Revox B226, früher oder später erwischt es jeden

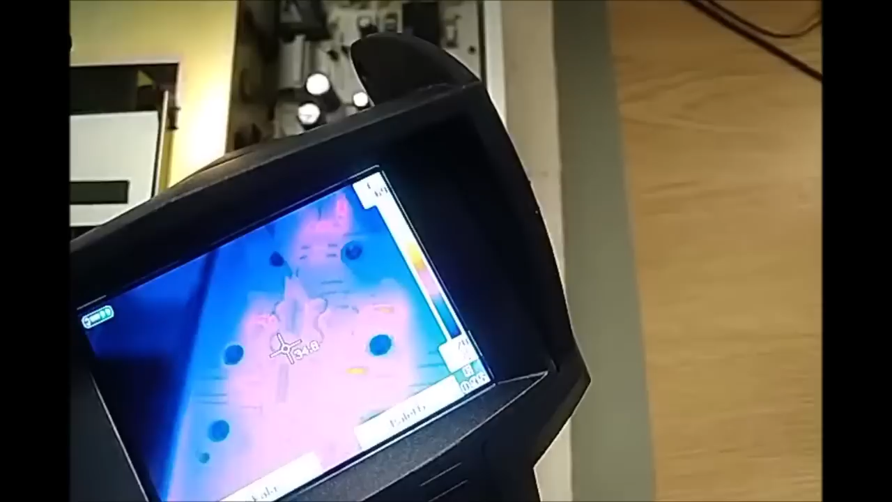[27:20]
weil die tatsächlich thermisch spiegeln.
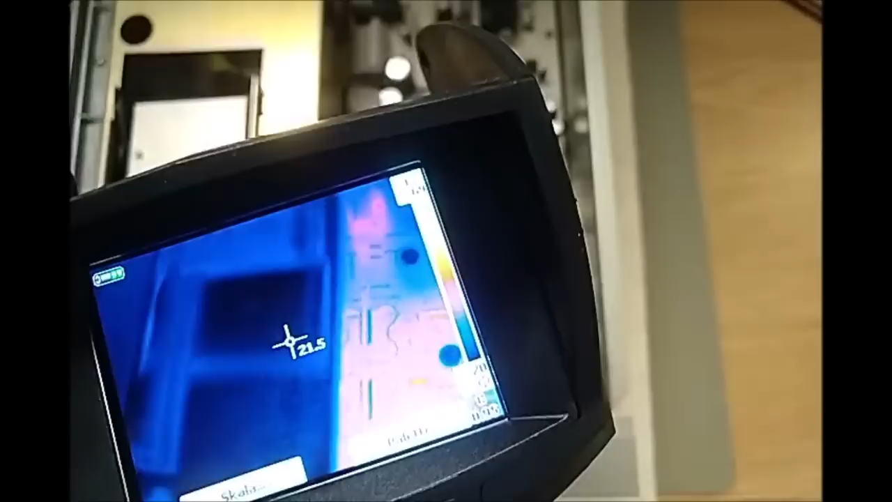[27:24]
Ja, guck mal, hier sieht man meine Deckenlampe hier und mein Handy. Ja, sieht man tatsächlich in dem reflektierenden Aluminium, weil das die Infrarotstrahlung reflektiert.
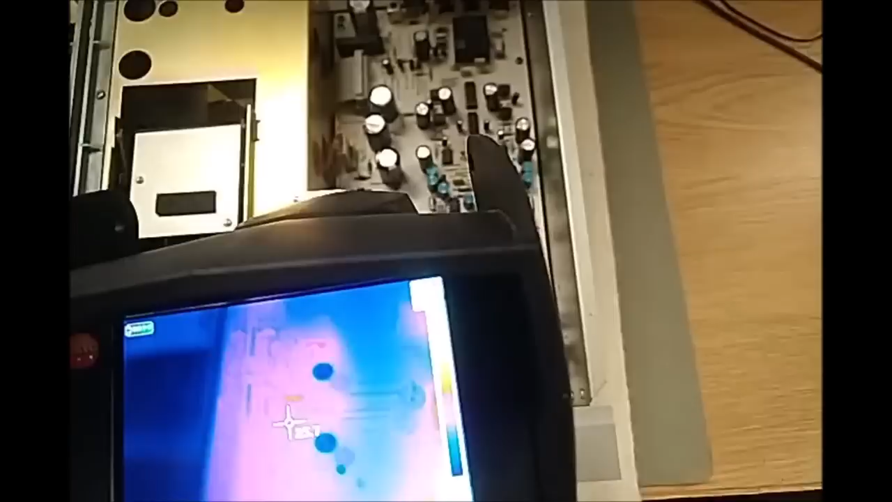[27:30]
Also das ist mit etwas Fachverstand einzusetzen.
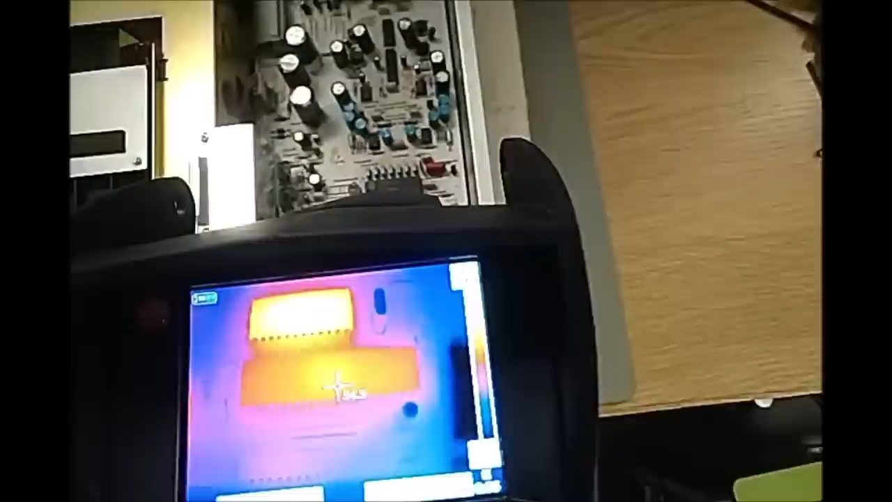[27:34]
Aber ansonsten, wenn man ein paar Sachen halt mal gelernt hat, ist das auch eine gute Sache.
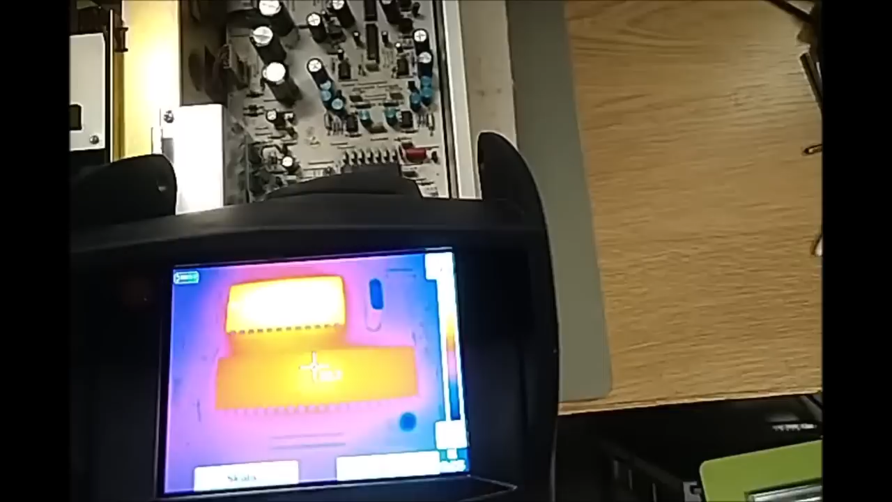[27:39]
Der hier wird zum Beispiel 55 Grad heiß. Ja, was ist das hier?
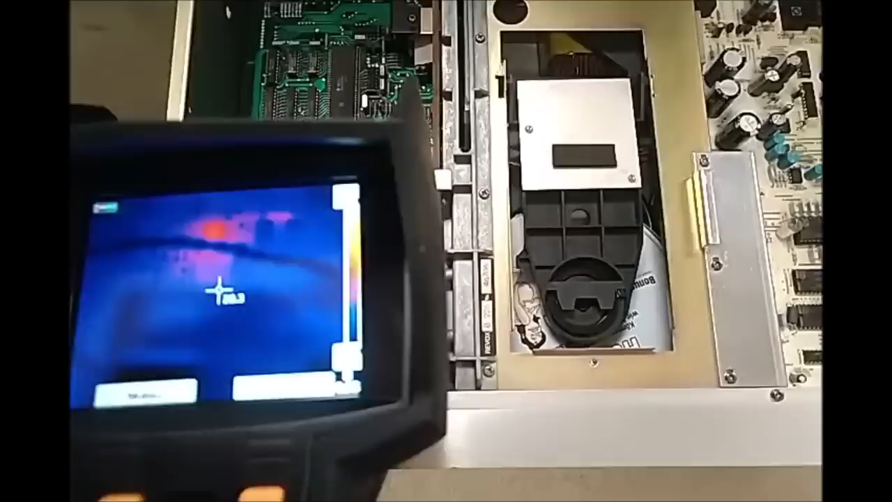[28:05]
Also bei dem hier fände ich es zum Beispiel spannend. Ne? Das hat er sich gerade mal kalibriert. Bei dem Teil darf der denn warm werden? Ja, ich gehe mal davon aus, ja, aber ein Blick in den Schaltplan würde es verraten.